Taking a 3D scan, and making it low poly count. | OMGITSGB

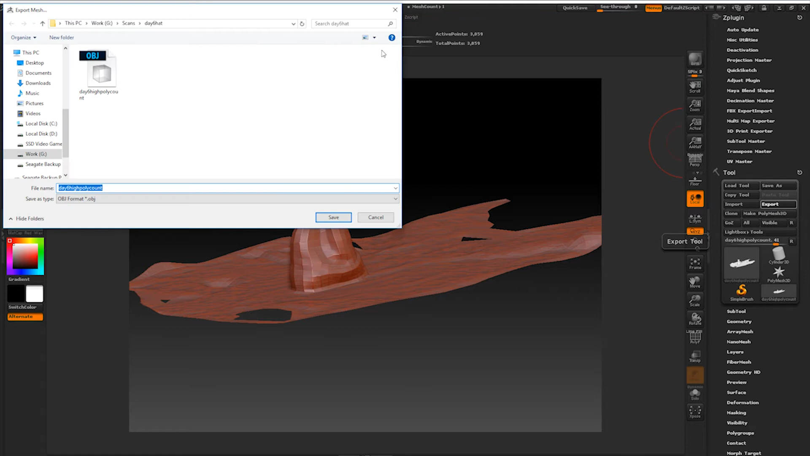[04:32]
And we'll change this right here to Low Poly Count. And export it.